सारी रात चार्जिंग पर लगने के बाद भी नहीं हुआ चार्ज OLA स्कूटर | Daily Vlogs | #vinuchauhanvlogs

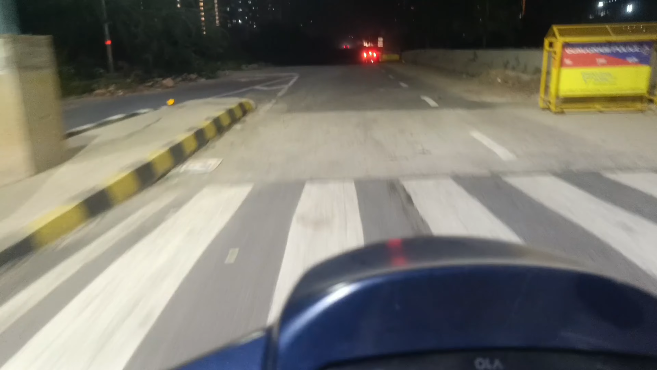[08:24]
पार करके तिंसे आ गया पानी वाल रस्ते पे यह है यहां भरा हुआ पानी अब सूप गया है आज रॉंग साइड नहीं चलेंगे रॉंग साइड जो है न बहुत दूल मिट्टी ओड़ रही है
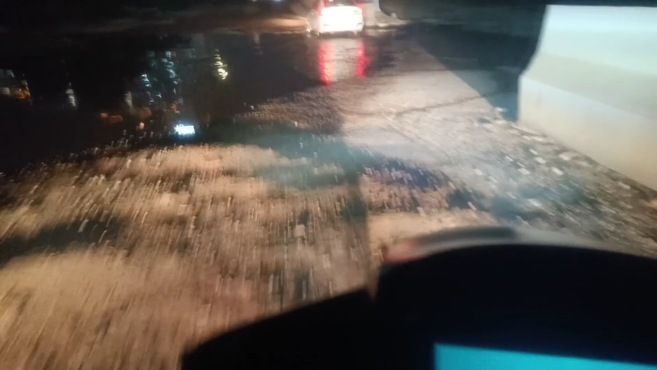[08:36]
कल जब गया था तो कपड़ों पर ऐसे लसड़ गया मिट्ट जैसे मैं मिट्टी में ही लोड के